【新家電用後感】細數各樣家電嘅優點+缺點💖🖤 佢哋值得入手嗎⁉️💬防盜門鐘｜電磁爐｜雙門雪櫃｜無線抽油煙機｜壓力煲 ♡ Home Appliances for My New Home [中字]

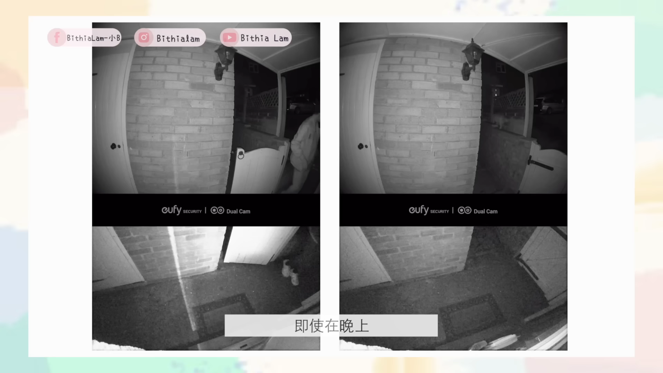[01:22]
真的挺清晰的就算是晚上或是早上天未光沒有燈的情況下拍出來的畫面都不會是黑漆漆
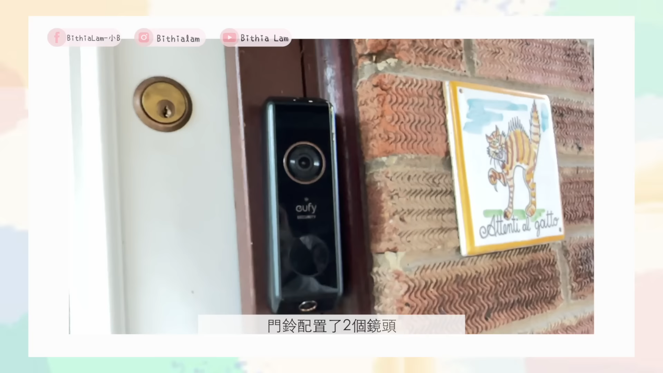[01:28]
的它是有兩個鏡頭在門中前置式鏡頭主要是拍來訪者的樣貌低
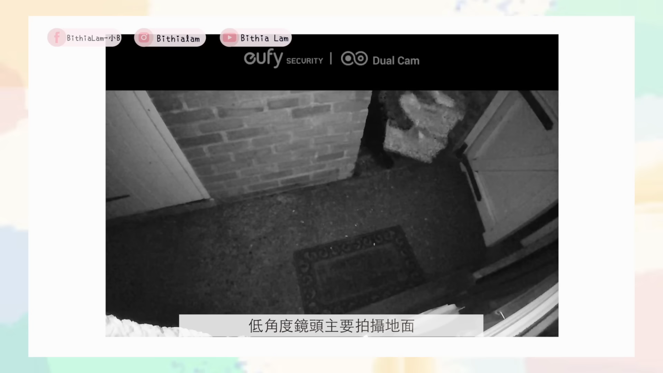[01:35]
角度鏡頭主要是拍地下的就可以方便收包裹的時候看到那個情況當它感應到有一個包裹放在你